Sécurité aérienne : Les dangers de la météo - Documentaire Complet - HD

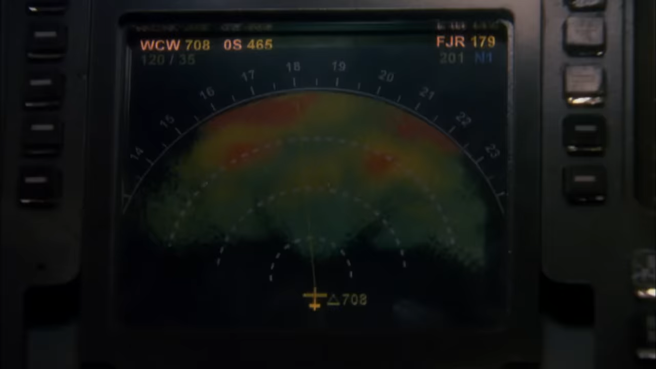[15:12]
Le signe du nom d'électromagnétique est envoyé devant l'avion sur un angle d'à peu près 110-120 degrés.
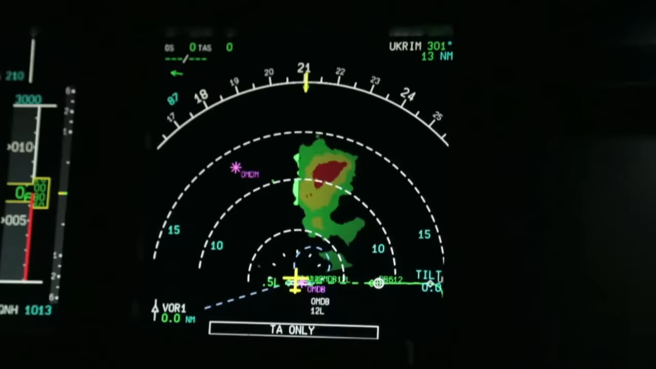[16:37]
Donc il y a une fonction qu'on appelle tilt qui va pouvoir identifier précisément la présence de ces cumulonambus.
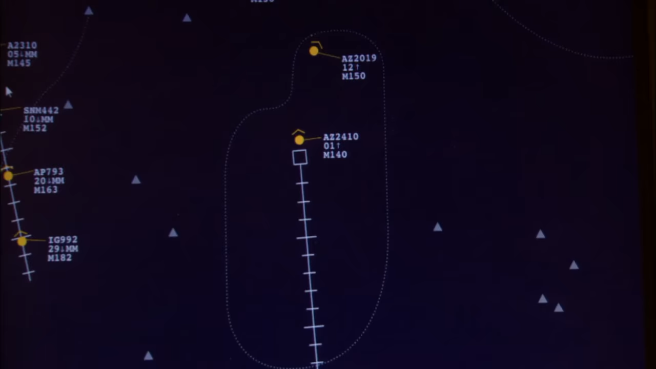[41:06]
dans la tour le contrôleur aura le même système si vous voulez il aura une carte du terrain avec les différents avions qui seront pointés sur cette carte et qui va voir évoluer donc un radar au sol en fait